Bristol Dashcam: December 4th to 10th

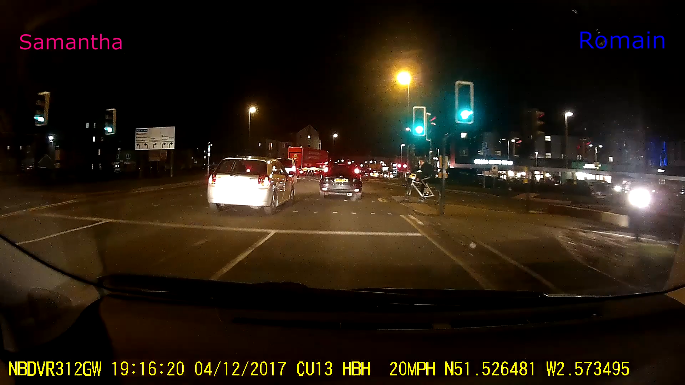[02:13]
They either have a pram or a bike, and they rarely, well, they don't ever really put both, which is what's on. Two of them. With that Range Rover, I must feel a bit uneasy. That Fiesta was definitely going in the wrong lane originally.